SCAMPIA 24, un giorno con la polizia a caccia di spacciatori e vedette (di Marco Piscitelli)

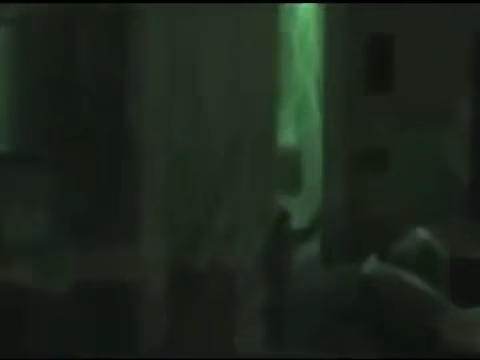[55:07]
Una telecamera viene piazzata dentro una macchina, parcheggiata fin dall'alba davanti al portone in cui il corriere si rifornisce di droga.